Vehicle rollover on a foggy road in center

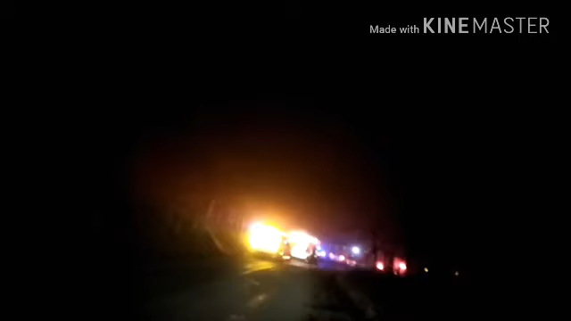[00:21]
Right up here, vehicle rollover. We're the last ones to go. Probably not gonna be able to get out. Alright guys, so they're making us turn around. Real good friend of mine up here. The whole road is blocked apparently, so this is all you're gonna get to see, the best of it. Oh, come on, focus camera, you idiot. My stupid camera.
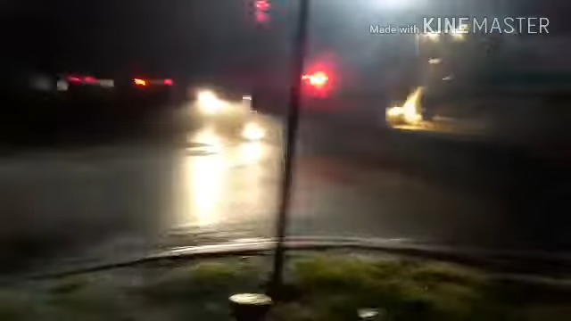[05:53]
So if another unit comes up, you can't tell me. I have no clue what's going on right now. Talking about something. Get here. So just gonna move back down here. Alright guys, somebody is coming up here. Too bright.
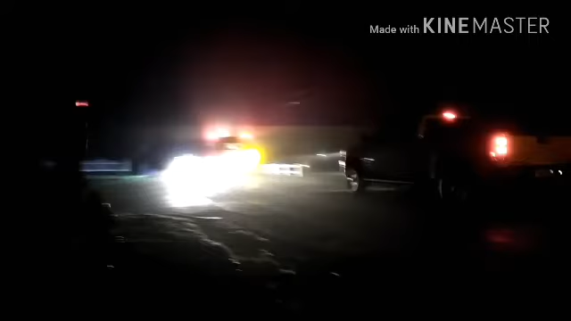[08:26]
Alright guys, I believe this is the tow truck. Focus. Yeah, it is. Oh, that thing.